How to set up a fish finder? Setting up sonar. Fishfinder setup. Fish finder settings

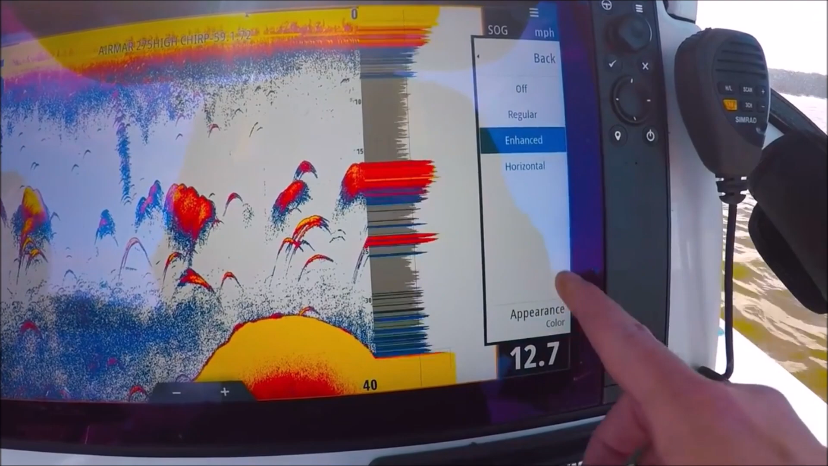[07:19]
also use a horizontal which does the bottom of the screen there's the full color
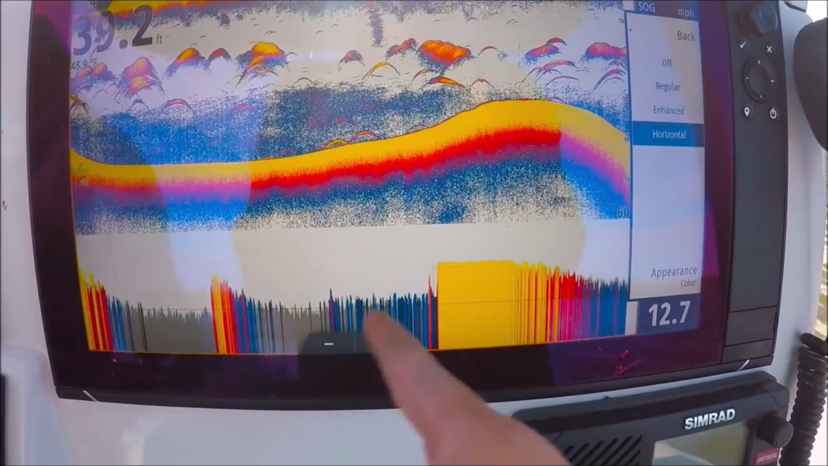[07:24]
On screen: speed 12.7 mph
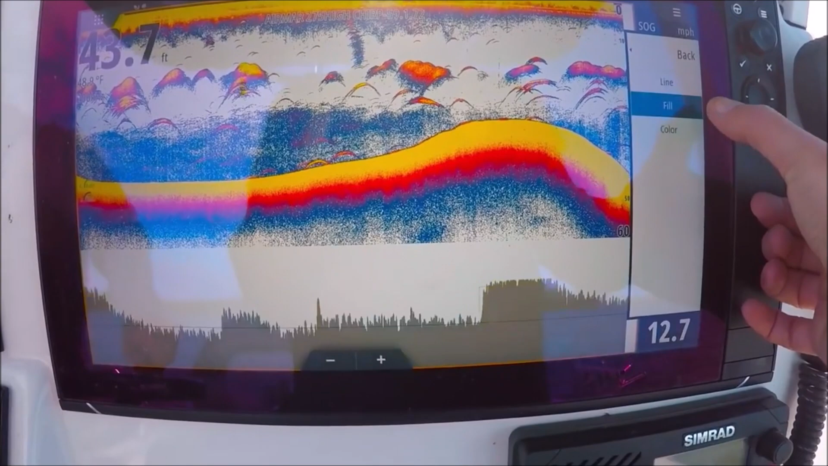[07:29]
we could change the appearance just like we did before fill and line let's go
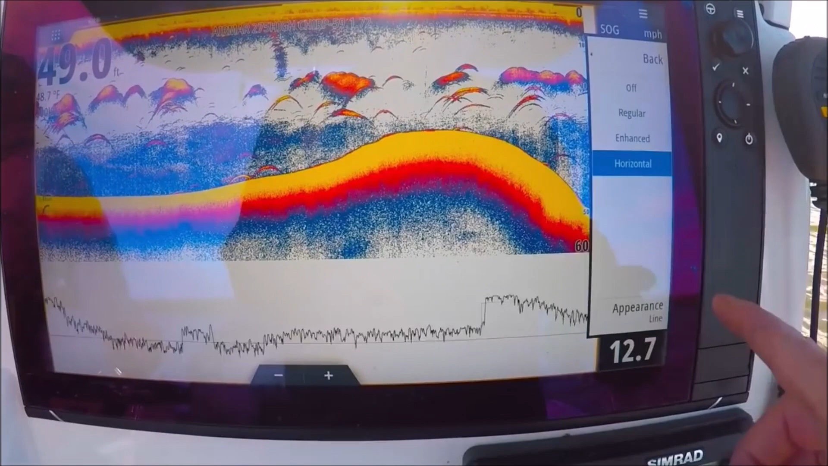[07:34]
On screen: depth 49.0 ft
back i'll leave it on enhanced and color
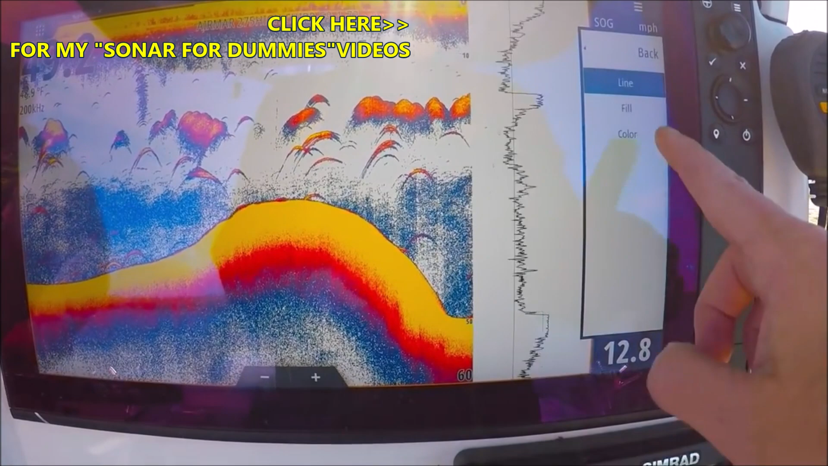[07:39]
back okay we got all
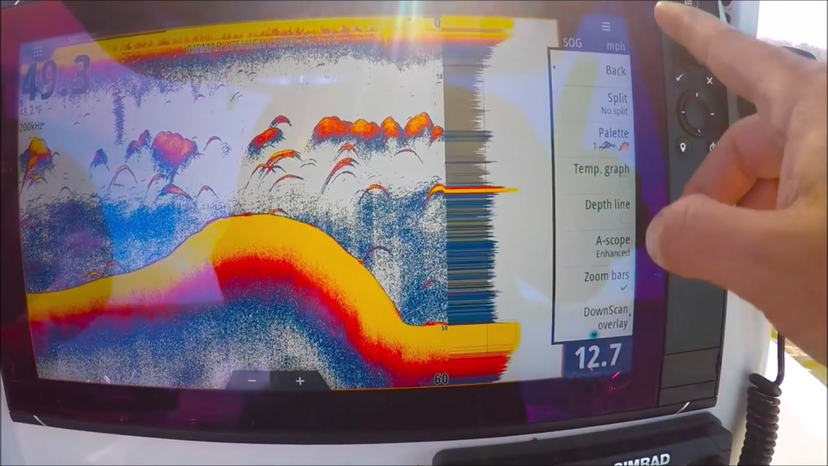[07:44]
kinds of neat stuff here we can split the screen bottom lock
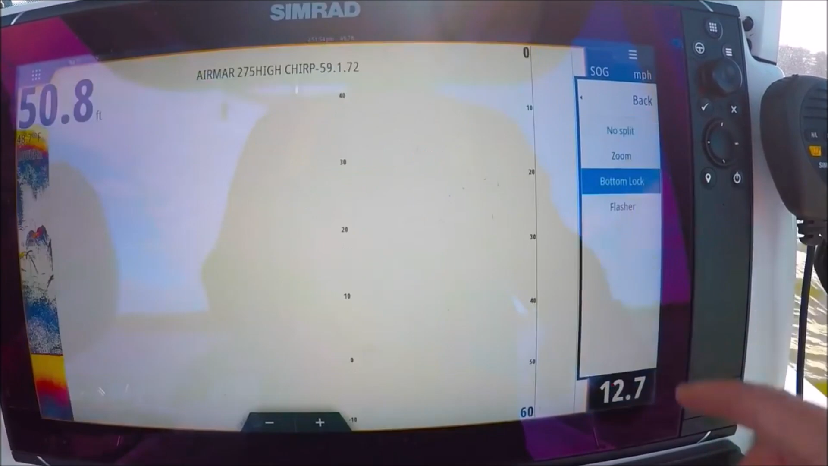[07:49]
On screen: depth 50.8 ft, speed 12.7 mph
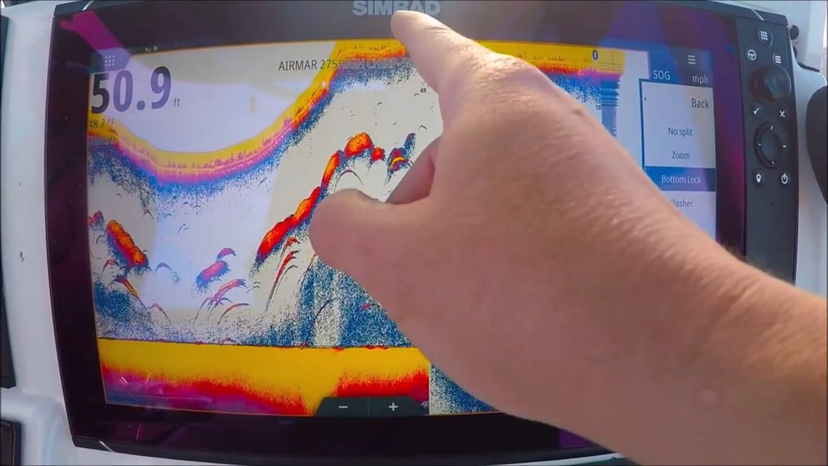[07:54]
On screen: depth 50.9 ft
you can see the numbers are reversed here 0 10 20 30 this locks on the bottom
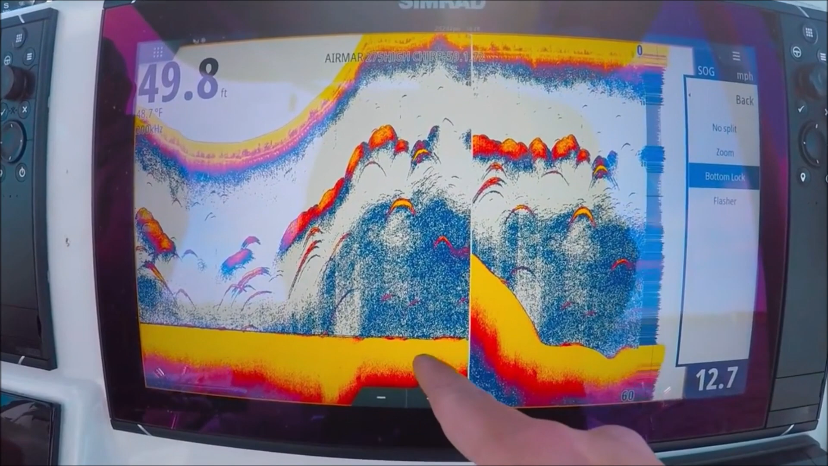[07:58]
On screen: depth 49.8 ft, speed 12.7 mph
we have no split we can do zoom
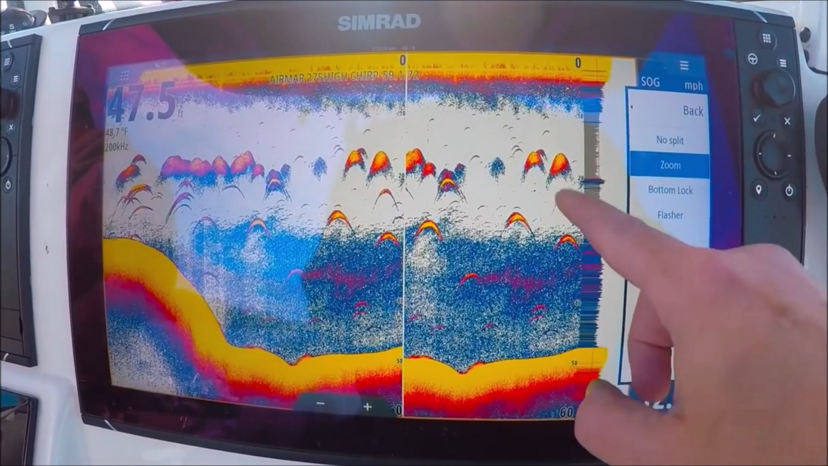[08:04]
and if you turn the knob you can see how we can zoom in wherever we'd like with the knob
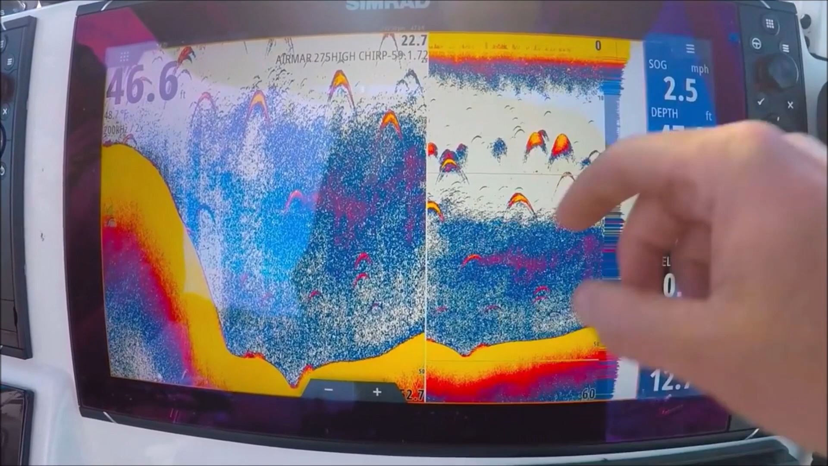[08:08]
On screen: speed 2.5 mph
we can even move the band up and down keep it wherever you would like okay let's go no split again
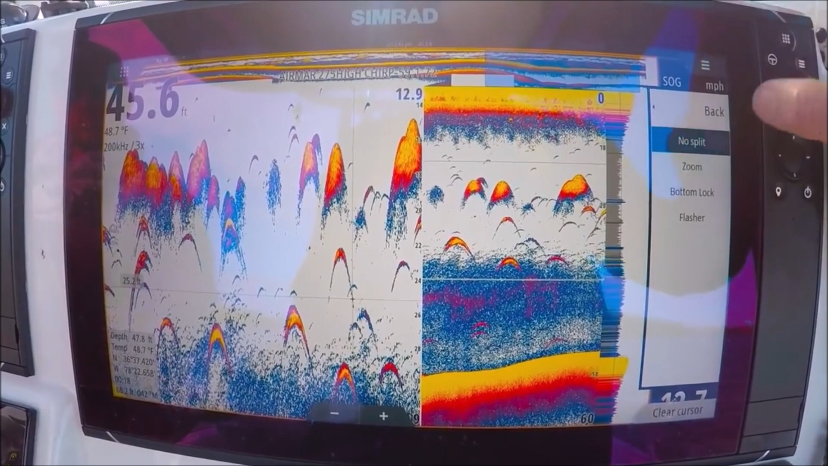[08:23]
On screen: water 48.7°F
flasher classic flasher good for
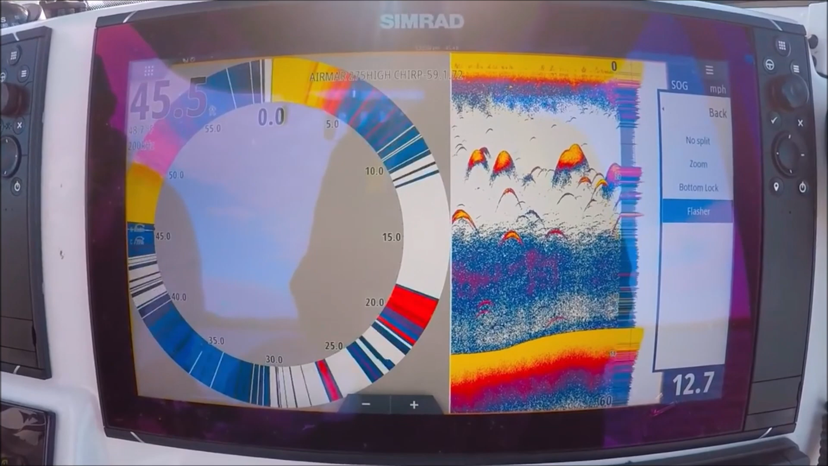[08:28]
running on plane speeds when you're not sure if you're going to run on shallow water or not it shows you instant returns
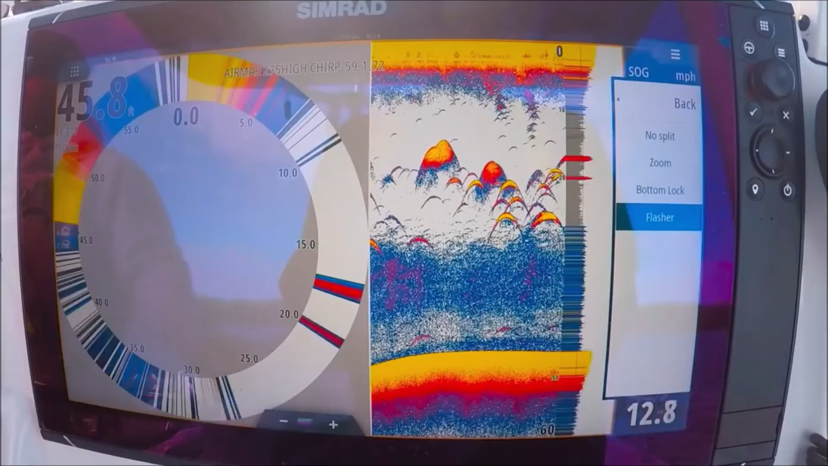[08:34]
On screen: speed 12.8 mph
that are under your transducer right now okay we have our down scan overlay
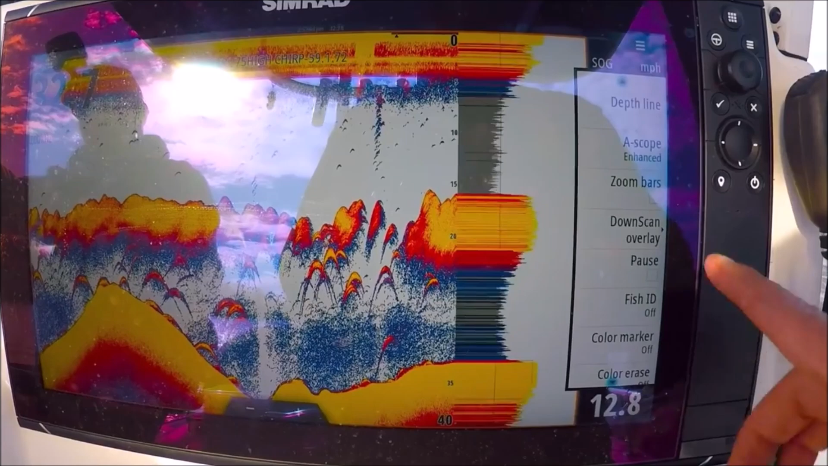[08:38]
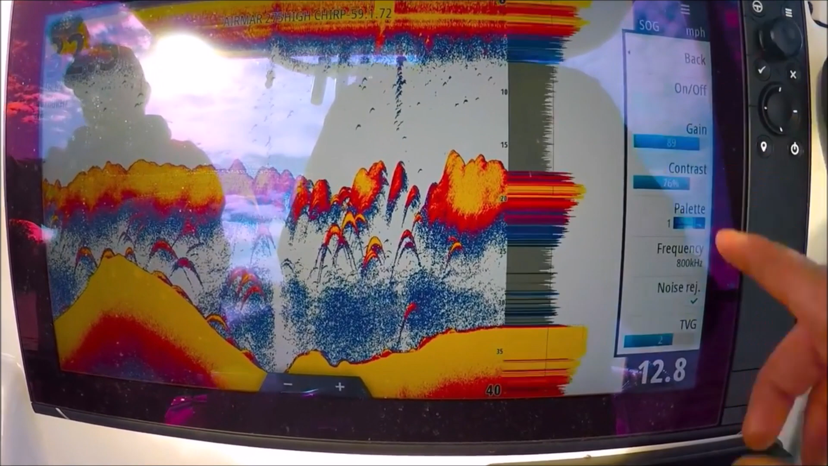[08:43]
this will take our down scan sonar and lay it on top of our palette here in our 2d sonar but to be honest with the
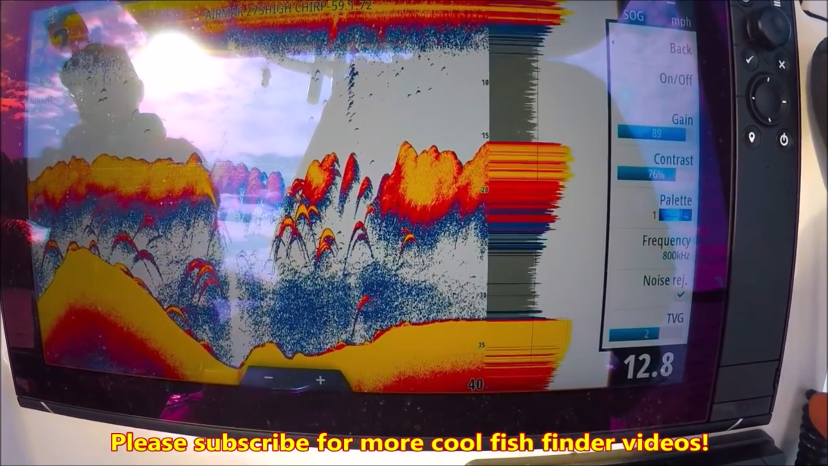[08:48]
new fish reveal to kind of take this feature away so you can turn it on so you can see
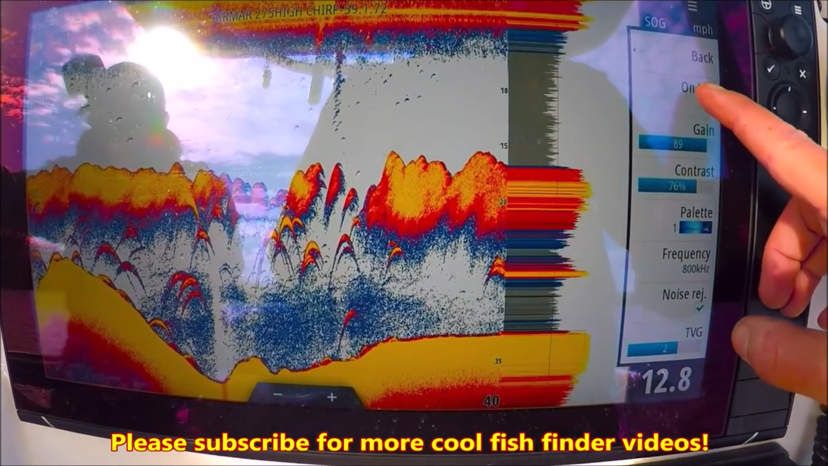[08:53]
On screen: speed 12.8 mph
there's our down scan on the bottom with our fish returns bait fish good hard returns
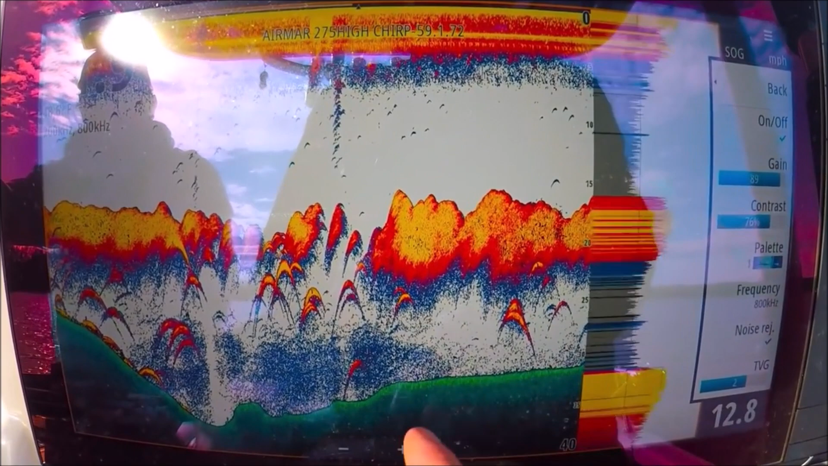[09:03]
On screen: speed 12.8 mph
with our down scan on the bottom let's go back